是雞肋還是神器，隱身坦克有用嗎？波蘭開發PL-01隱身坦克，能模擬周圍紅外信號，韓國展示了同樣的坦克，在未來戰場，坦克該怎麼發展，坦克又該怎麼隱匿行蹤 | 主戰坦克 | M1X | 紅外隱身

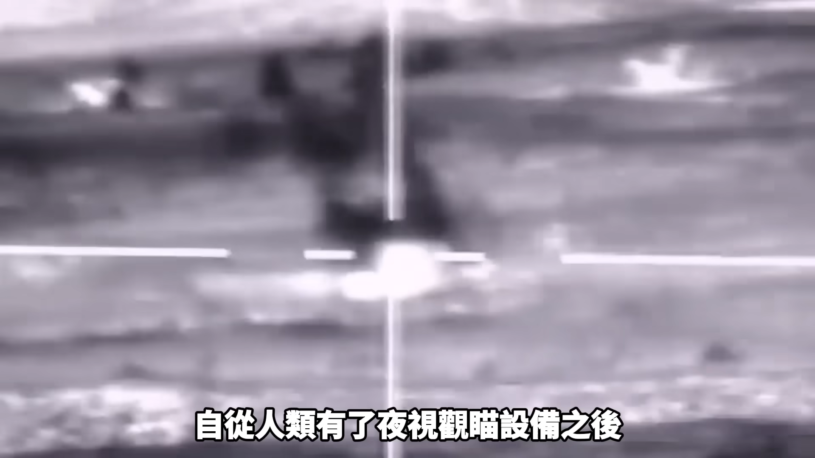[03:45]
自从人类有了夜视观瞄设备之后黑夜已经不是阻挡
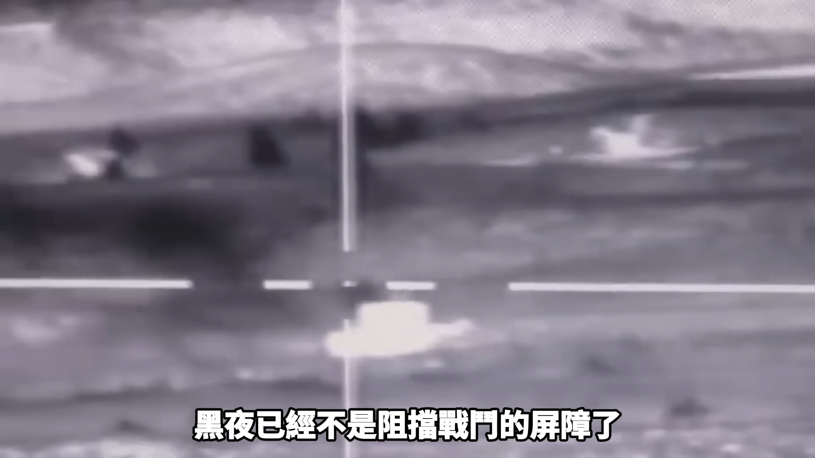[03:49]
战斗的屏障了
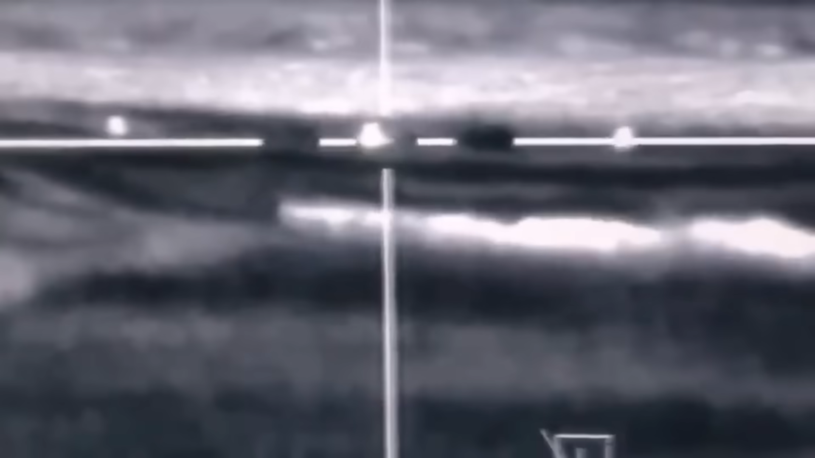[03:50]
尤其是红外成像设备因为在不同温度下武器会发射不同强度波长的红
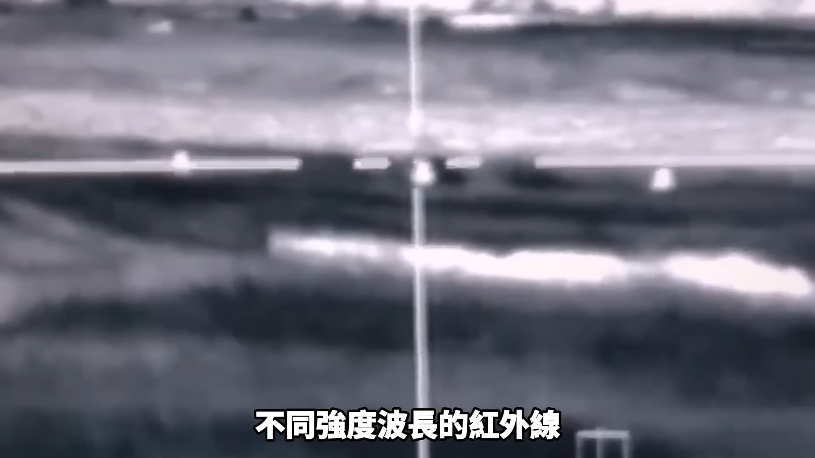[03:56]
外线即便是深处黑夜只要与周围环境的温度有差异那么
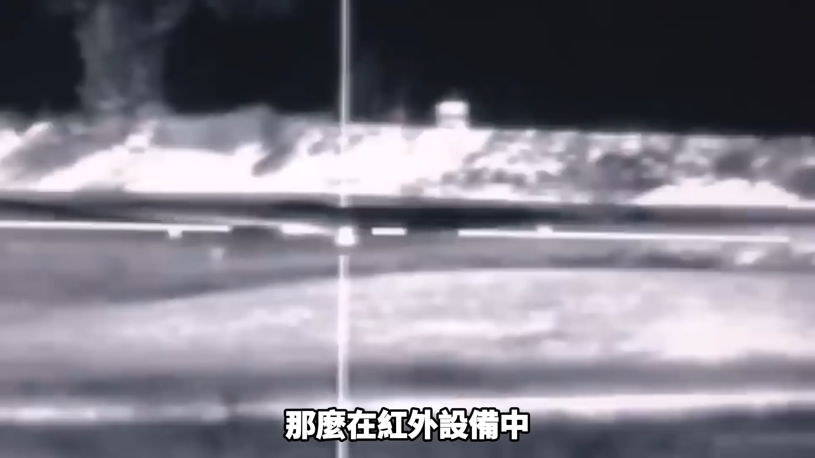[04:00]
在红外设备中坦克就一览无余了即便处于伪装网之下照样可以被探测到